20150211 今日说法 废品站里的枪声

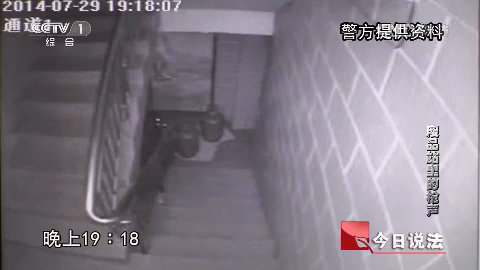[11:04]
这是2014年7月29日的画面晚上7点18分有工人陆续搬进了制毒原料和制毒设备他现在就开门然后把制毒所需的加热的一些煤气罐 煤气瓶还有一些卤 锅这些搬进来一个小时后工人们还在忙碌着
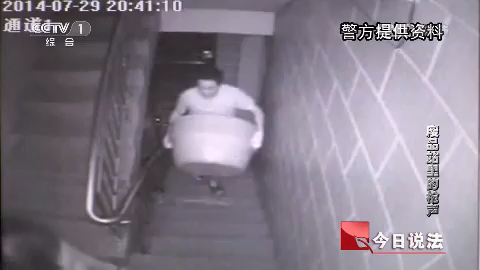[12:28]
这是胡蒙这房子购买一些简易的那些制毒工具漏斗 过往的条款这些在